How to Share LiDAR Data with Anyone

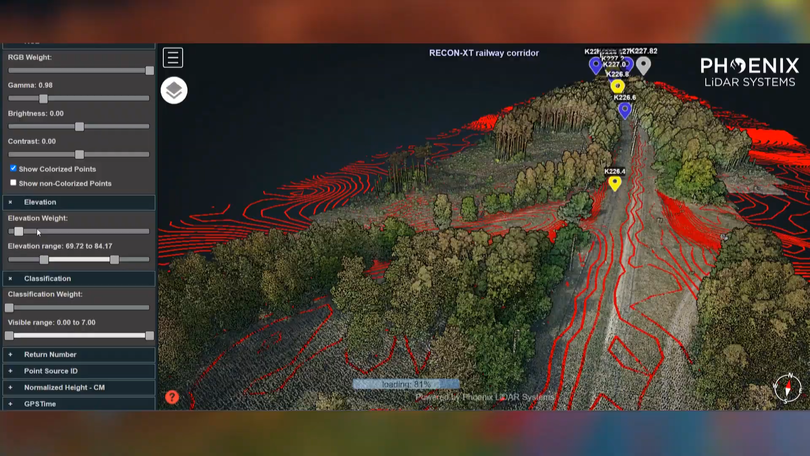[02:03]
From the Cloud Viewer interface, anyone can navigate through a LiDAR data set and leverage powerful features.
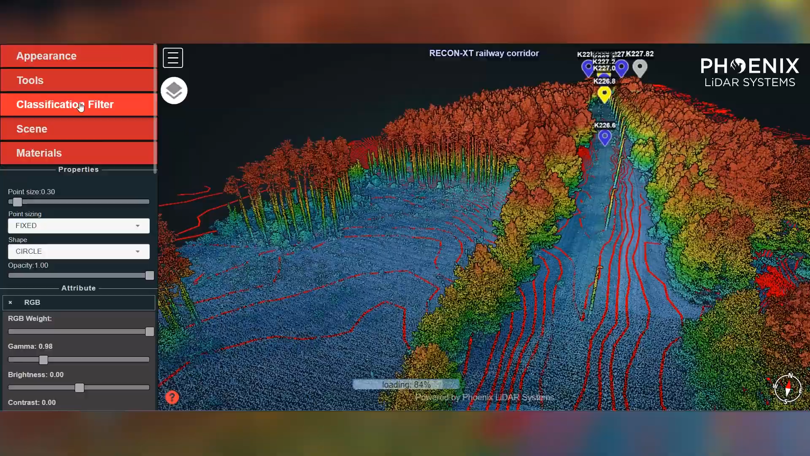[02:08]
End users have the freedom to customize various appearance parameters related to the point cloud.
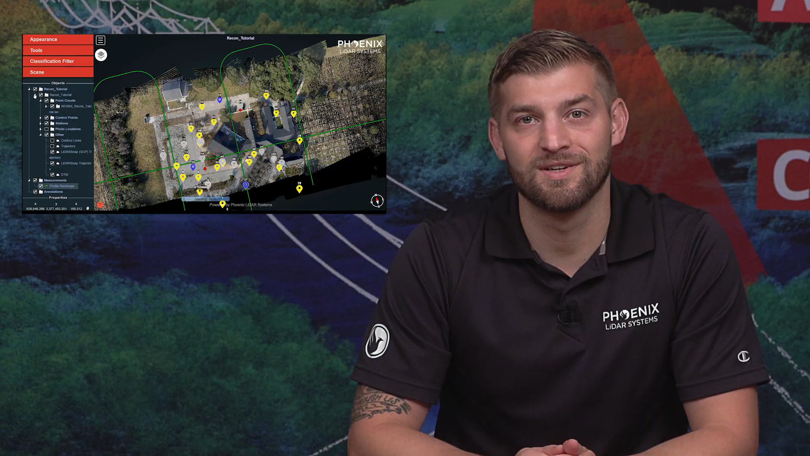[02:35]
You can also enable and disable visualization of ground control points, trajectories, individual flight lines, and more.
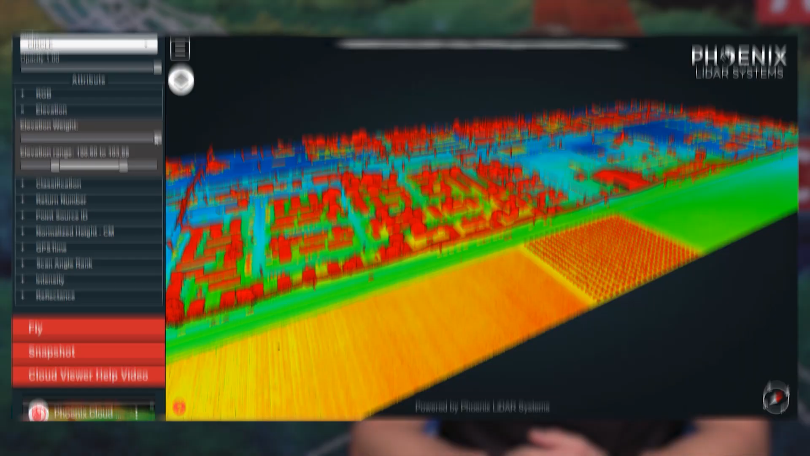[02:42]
You can change the way you view your point cloud by coloring by elevation,
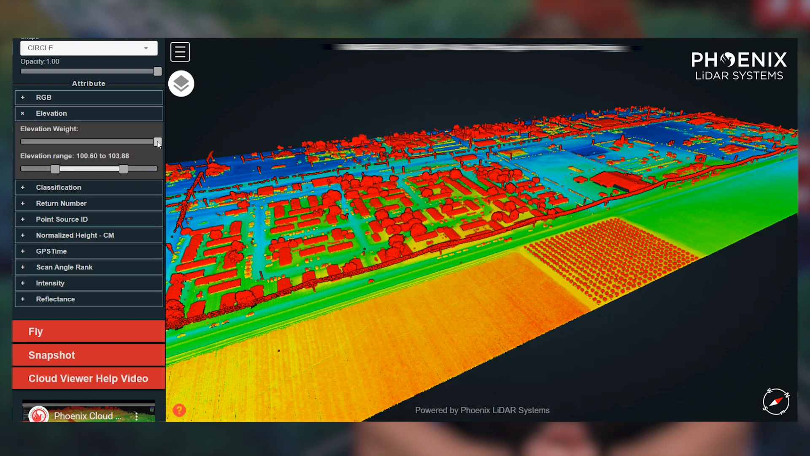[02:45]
RGB color,
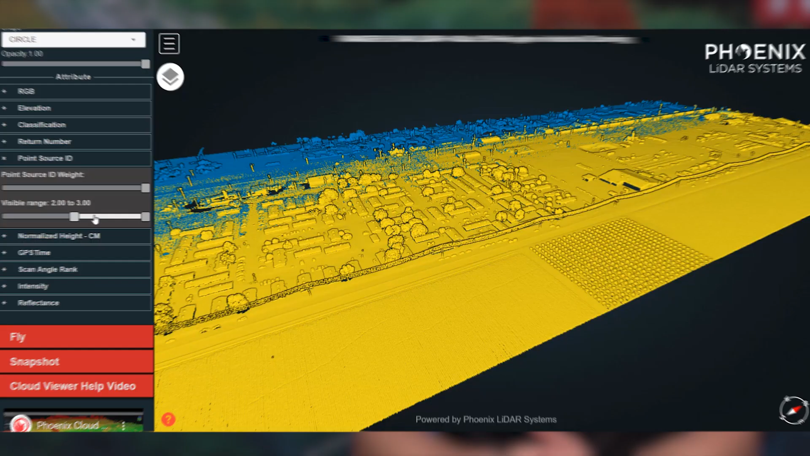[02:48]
flight paths during acquisition, intensity of laser pulse returns, laser return number, and point cloud classification to name a few.
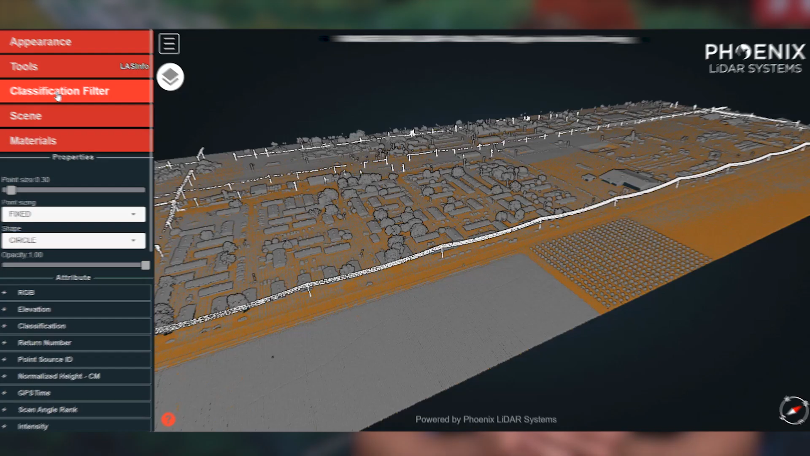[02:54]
You can also toggle on and off all items of a specific point classification to visualize only ground data with the vegetation removed.
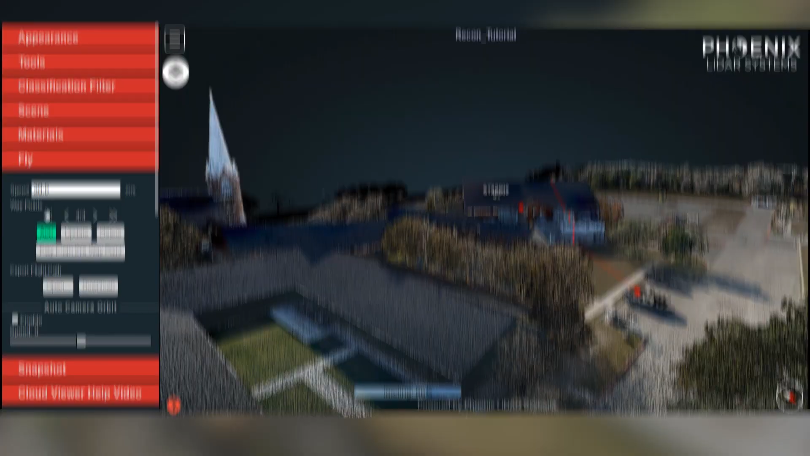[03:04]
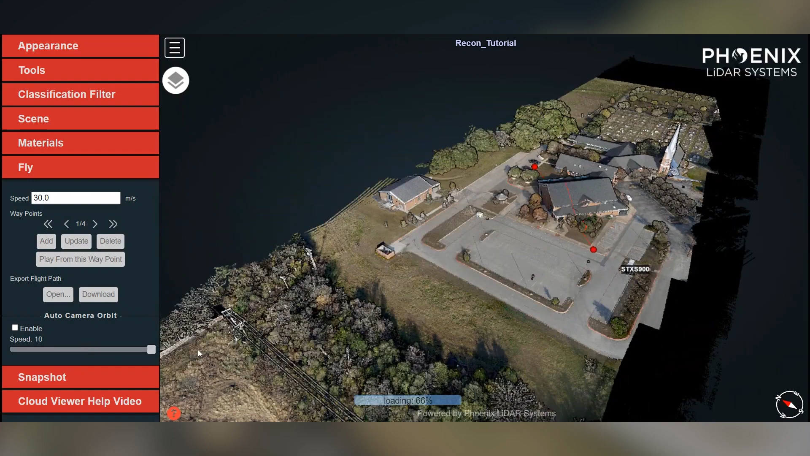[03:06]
One of my favorite value-added features is quickly and easily creating fly-throughs of the process LiDAR data, which can be used for marketing or presentation purposes.